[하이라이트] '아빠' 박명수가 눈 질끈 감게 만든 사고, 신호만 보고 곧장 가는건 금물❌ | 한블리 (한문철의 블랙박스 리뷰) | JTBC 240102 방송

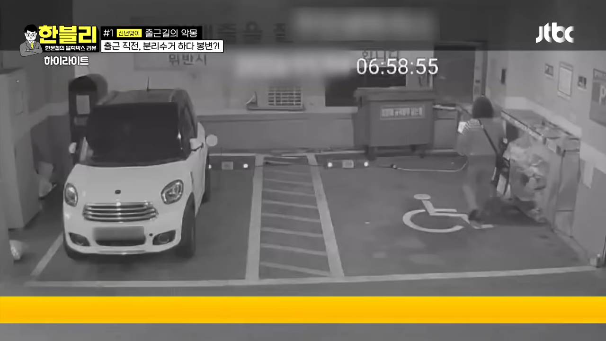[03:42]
이거 뭐야? 아침 7시가 아직 안 됐죠? 출근하시면서 쓰레기를 가져가서 분리수거를 해야 돼요. 하시다가 어떻게 될까요? 차가 후진을 들어오나? 출발할 것 같은데. 자, 분리수거. 뭐야? 사고 날 게 없어요? 차가 들어오나 보다. 뒤로 들어오는 거지, 뒤로. 어? 차가 들어오나 보다. 아, 저 차 지금 충전 중이네.
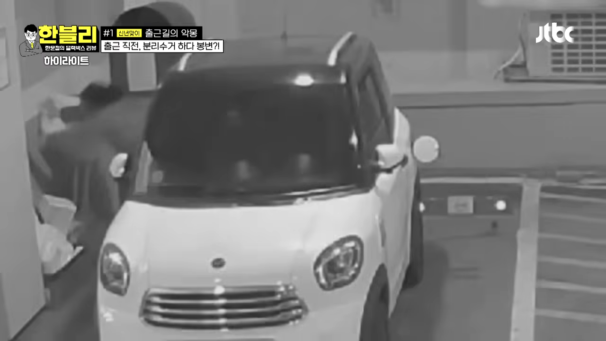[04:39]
그런데 요 충전선 연결한 거 거기에 걸려서 넘어지셨어요. 아이고. 저 넘어지신 분 저분 잘못 있을까요? 아니요. 뭐 지나가다 넘어진 건데. 네, 저거는 저 차주가 다 책임져야 되는데요. 네. 그런데 무릎뼈 골절돼갖고 수술도 하셨는데요. 일 못하시고 그러면 손해배상액이 전체적으로 또 위자료까지 1,000만 원, 2,000만 원이 넘을 수도 있어요.